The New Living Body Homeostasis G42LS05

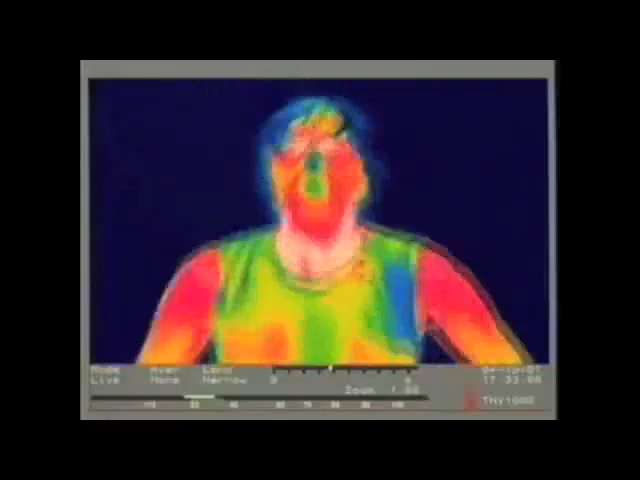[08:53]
This thermographic image of Martina was taken at the start of the race. It shows the temperature of her body's surface, the hottest areas shown in red and orange, her face, neck and arms.
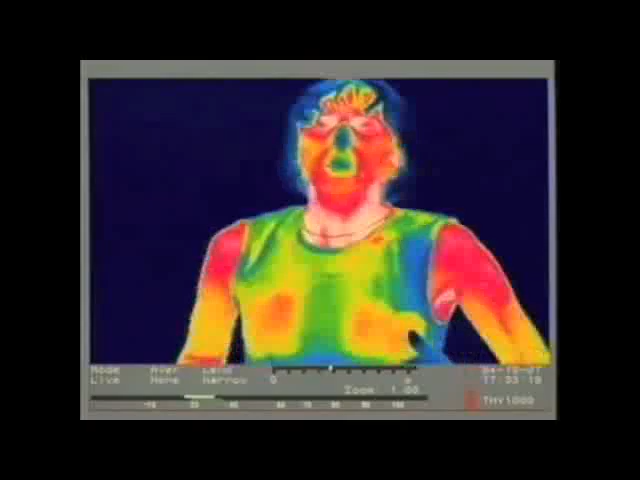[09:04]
Cooler regions show up in yellow.
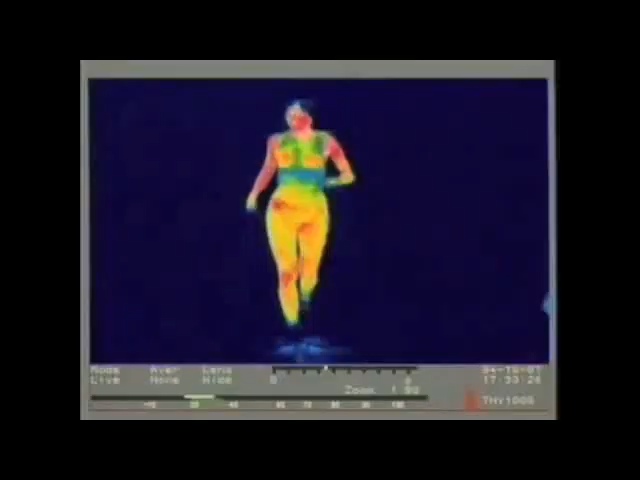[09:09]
The coldest parts of her body, her hair and fingertips, show up as green or blue. The blue and green on her body is in fact her running vest.
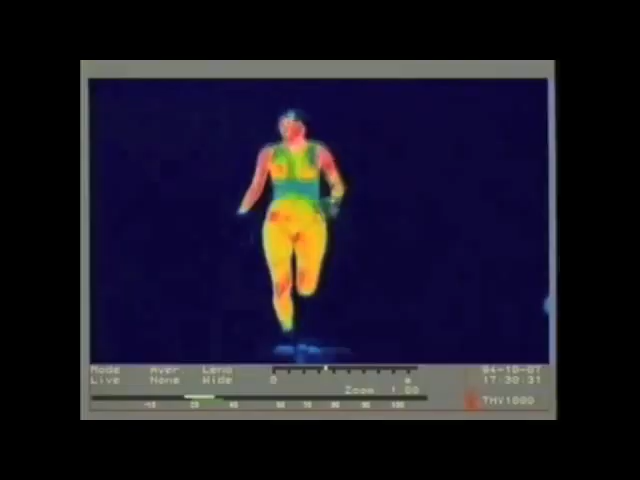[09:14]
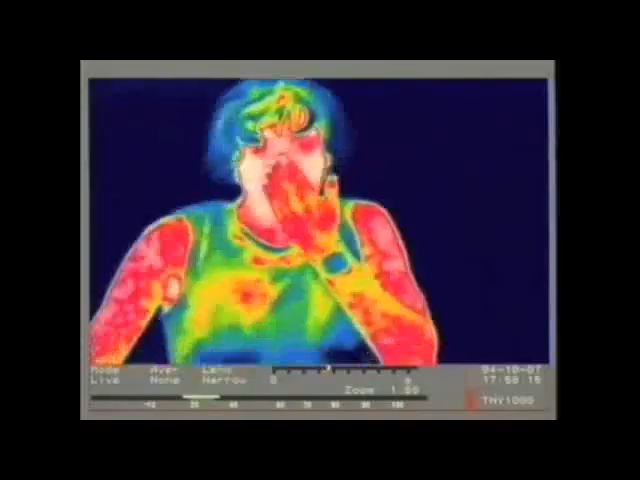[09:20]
Now compare that with an image taken just after the feeding station, at 11 kilometres.
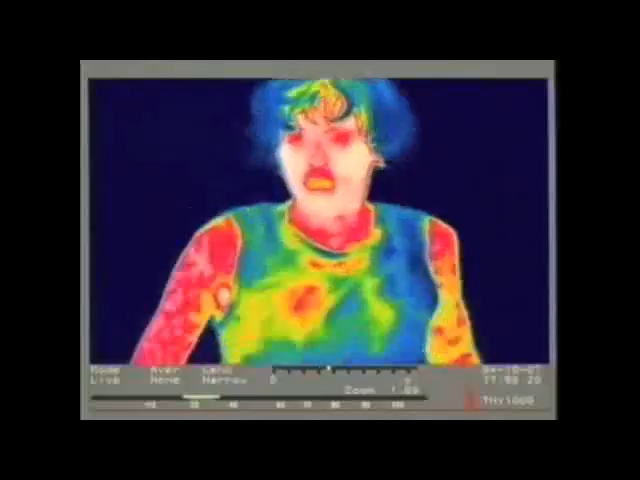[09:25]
Spot the difference? The exposed areas of Martina's body are hotter, more red areas,
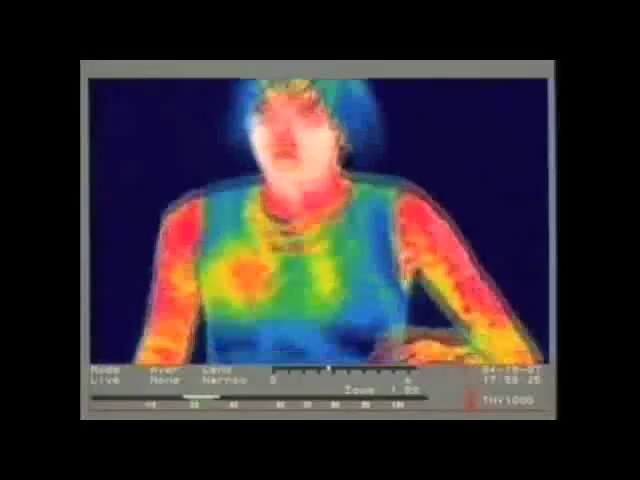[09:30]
or white, where the body is hottest.
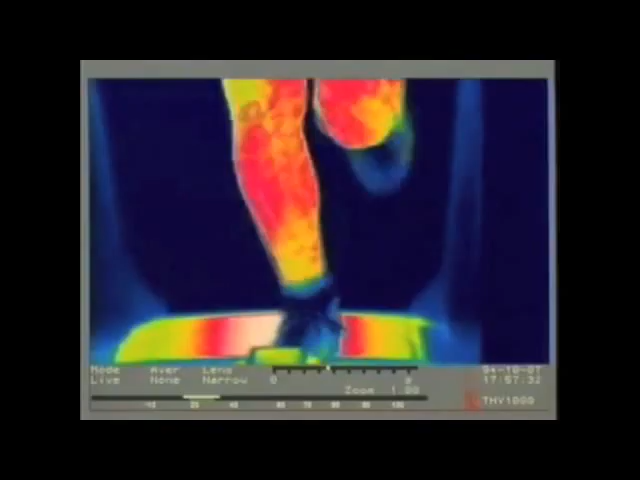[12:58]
Back to the thermograph. Martina's body is hot.
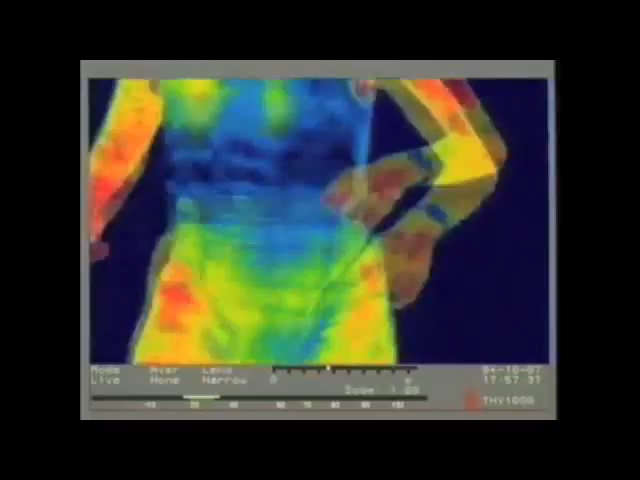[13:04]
But her running vest is much cooler. A result of the evaporation of the sweat collecting in the fabric.
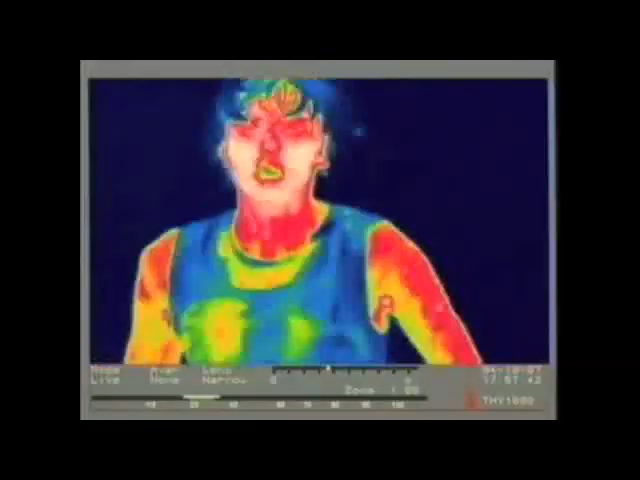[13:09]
That sounds great. Turn on the sweat glands and lose the heat generated by the muscles.